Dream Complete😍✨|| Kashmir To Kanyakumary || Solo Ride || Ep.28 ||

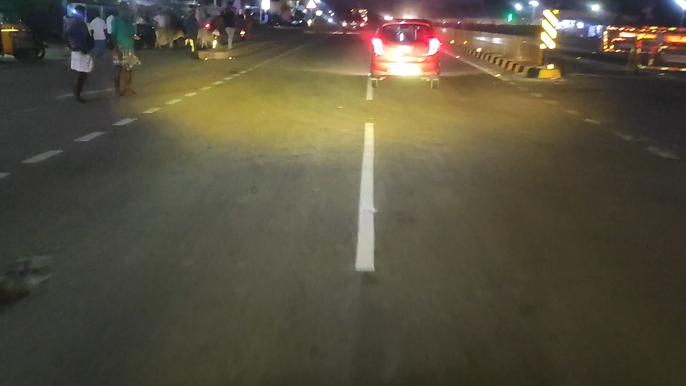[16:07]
मतलब जो लाइड कितनी है और में बहुत अच्छे थे पाइग चला रहा था लब अच्छे चल रही अभी
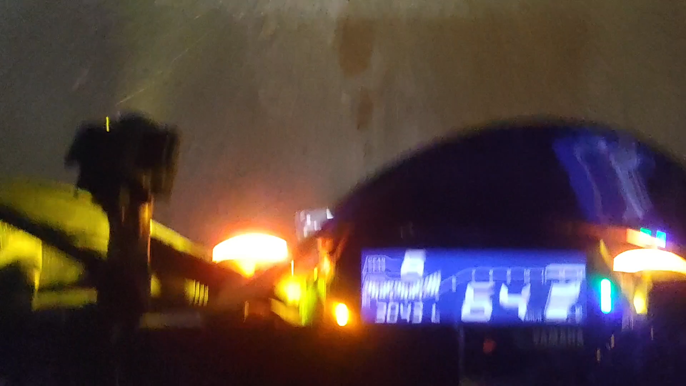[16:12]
यूज अच्छे में अच्छे चला रहा जादा इस्पीड भी नहीं है तो पता नहीं
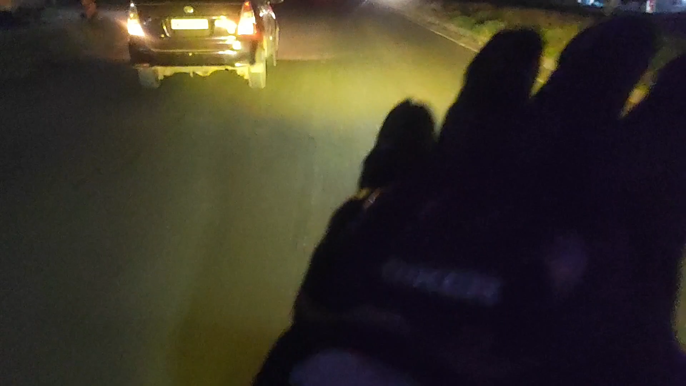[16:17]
कैसे उचल क्या सामने तो
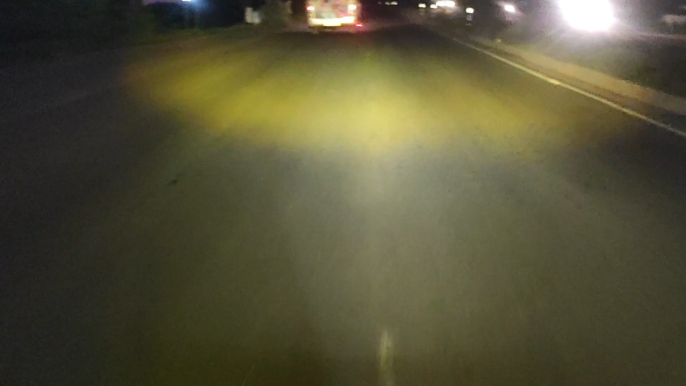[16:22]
मैंने ब्रेक लगा और मेरे पीछ ज़िए ज़िए चल रहे थे तो मैंने उनका आथ जाए धीरे धीरे धीरे तो उनने एकदम कंड्रोल किया पिल्पी अधाय ध्यान लगना चाहिए और फाइनली हम लोग लग चुके हाइवे पर
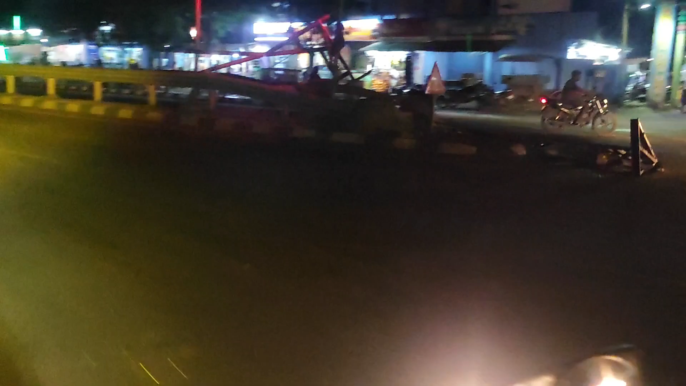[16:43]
हम
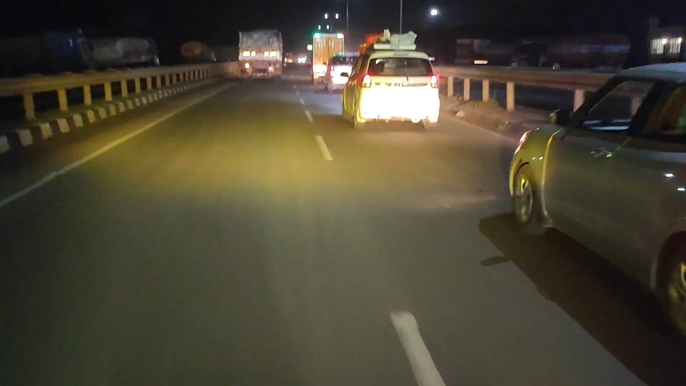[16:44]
लोग लग चुके फाइनली एनेज 38 पर नेशनल हाइवे 38 यह
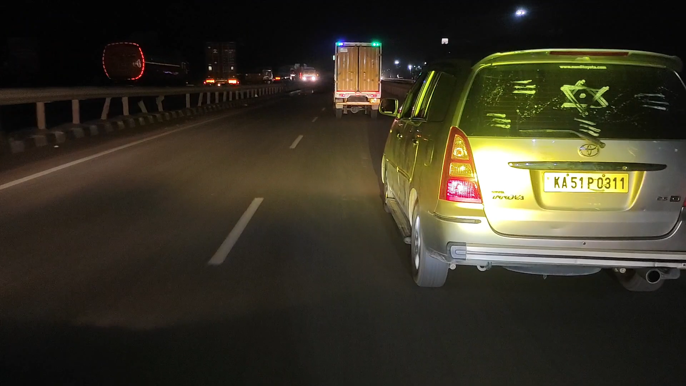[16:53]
रूट पता इनके मुझे नाम भी नहीं पता थे बस एनेज
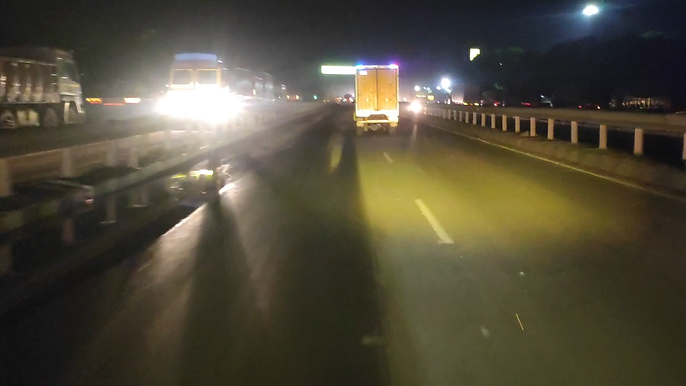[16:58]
नहीं नहीं पता था लेकिन अभी जब रोड घूम रहा हूं ना तो मुझे
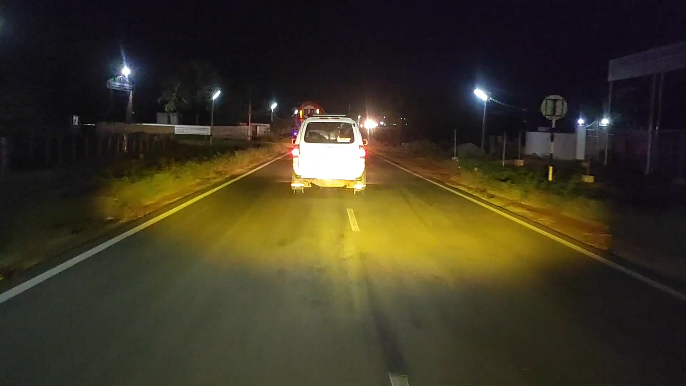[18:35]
को और मैं बता दू कि जिस रूट पर हम लोग चल रहे हैं पर काफी सारी गाड़े चल रही है मतलब यह कन्या कुमारी से रामे श्रम आला रूट है वह
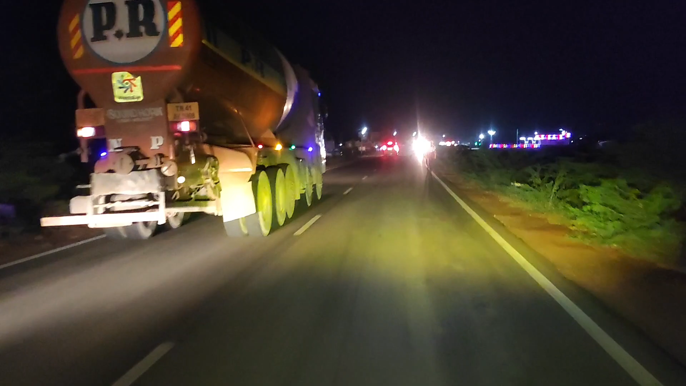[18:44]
दुकर ट्राले भी चल रहे हैं तो हम अके ले नहीं चल रहे हैं बहुत गाड़ी आ इस रूट पर और देख अम लोग किस कोने पर है
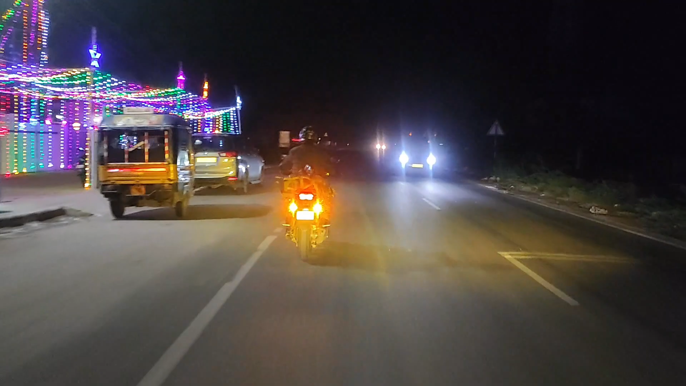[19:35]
आगे पीछ आगे पीछ हो रहा है तो मैंने अगला पूरा दबा दिया तो अपने बाइक का जो है ना टायर मैंने चेंज करवा दे�
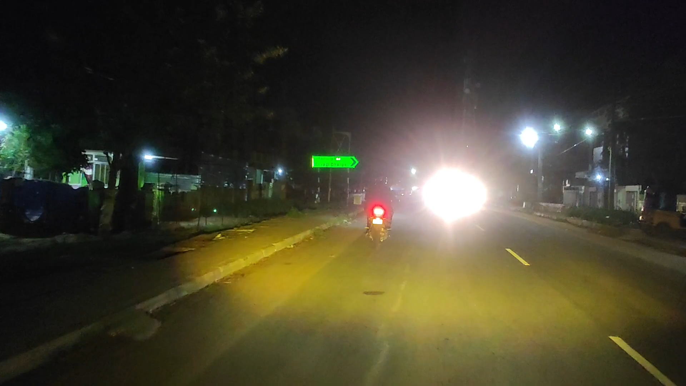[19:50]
कि देखो यहां पर लिखा है एरवडी दर्गा एरवडी दर्गा अभी वहां एक भीजा बेटे थे उन से पूछा तो हम लोग एरवडी में आ चुके है और उनने कहा आगी जंग्शन है वहां से आप राइट लेना तो अंदर दर्गा है एक किलमेटर और वहां आपको बह